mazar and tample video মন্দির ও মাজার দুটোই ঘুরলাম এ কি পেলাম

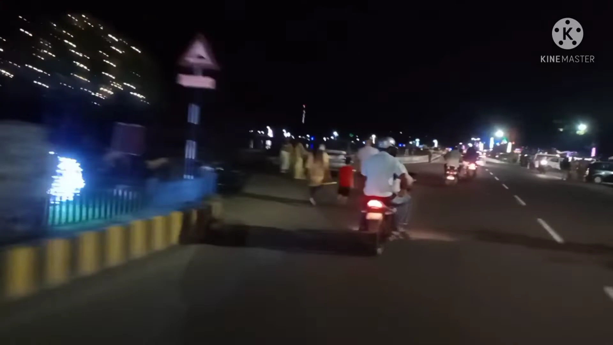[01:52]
বন্ধুরা, আমরা যে রোডের উপর দিয়ে যাচ্ছি, এই রোডটাকে বলে কলেজ রোড। যেতে যেতে আপনারা দেখতে পাচ্ছেন রাস্তার দুধার দিয়ে অসংখ্য খাবারের স্টল,
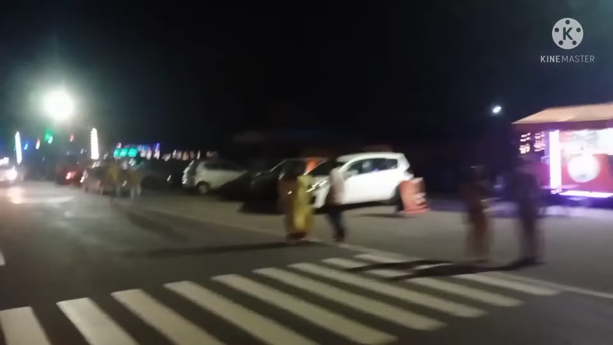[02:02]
এবং রাস্তা দিয়ে হেঁটে চলেছে টুরিস্টরা, যারা এখানে দিল্লি,
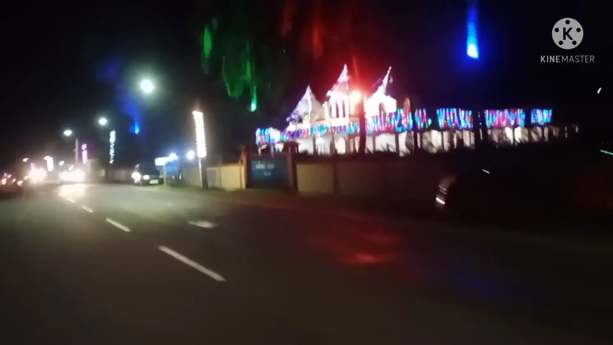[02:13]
বোম্বে এবং কলকাতা,
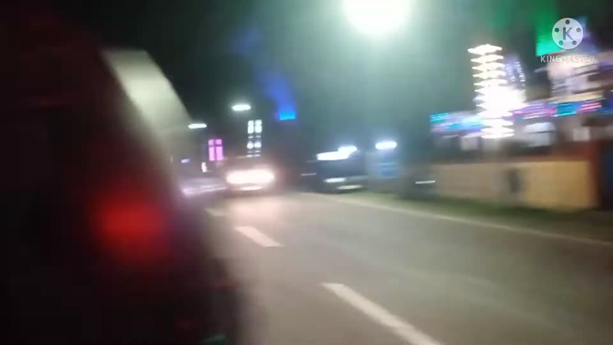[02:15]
আরও অনেক অনেক স্টেট থেকে ঘুরতে এসেছে। ডান দিকে দেখলেন আপনারা একটি রামকৃষ্ণ মিশন,
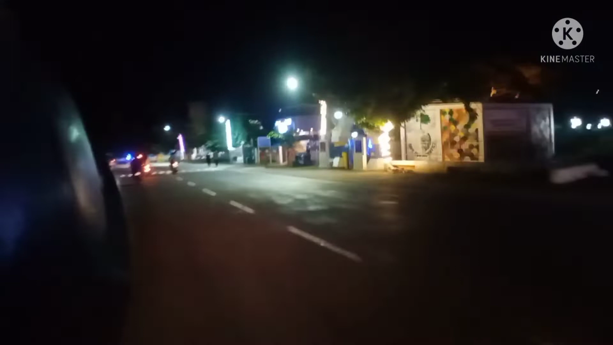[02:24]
ওটি হচ্ছে আমাদের কলকাতারই বেলুড় মঠ বলে যে মঠটা আছে, সেই মঠেরই একটা শাখা।
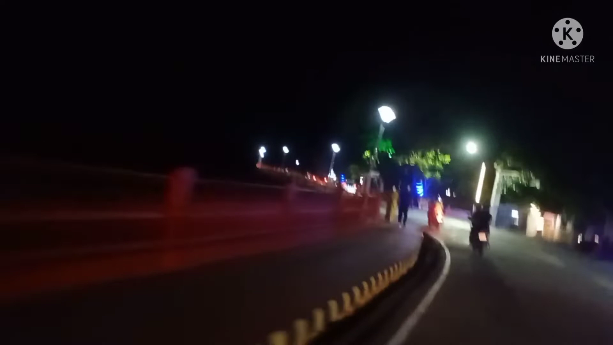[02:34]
তারপরে আপনারা ডান দিকে দেখতে পাচ্ছেন একটা কলেজ আছে,
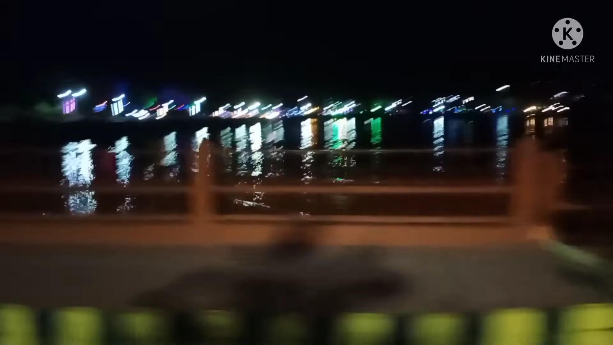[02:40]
যে কলেজটার নাম হচ্ছে জওহরলাল নেহরু কলেজ। এটা হচ্ছে আন্দামানের সবথেকে বড় কলেজ।